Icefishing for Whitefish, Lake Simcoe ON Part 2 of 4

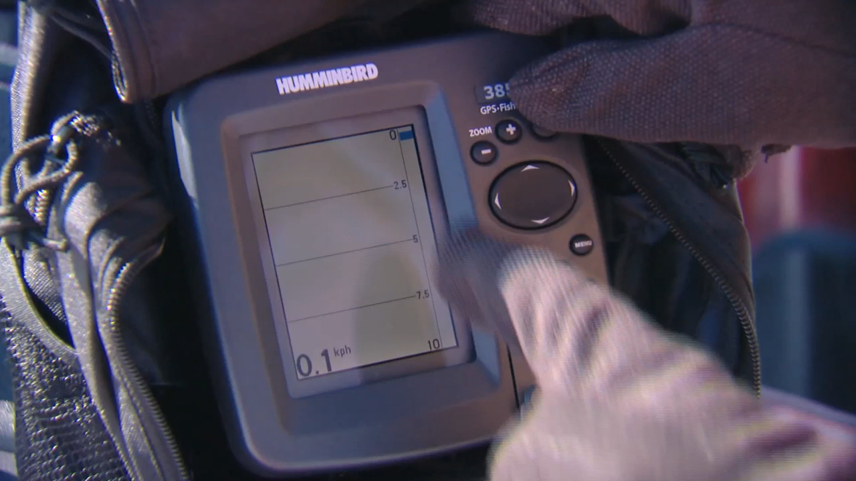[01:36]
On screen: speed 0.1 km/h
Zoom views and normal standard screen views.
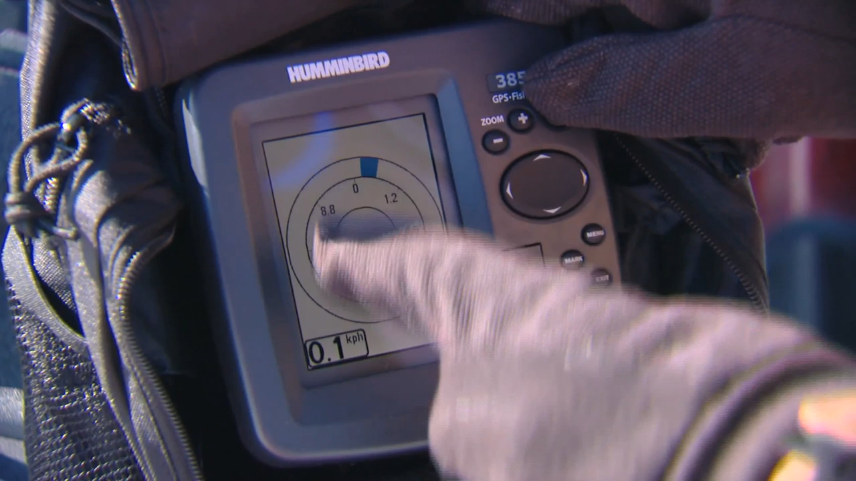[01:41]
And also a flasher mode. But the most important is the one that shows the hydrographic chart.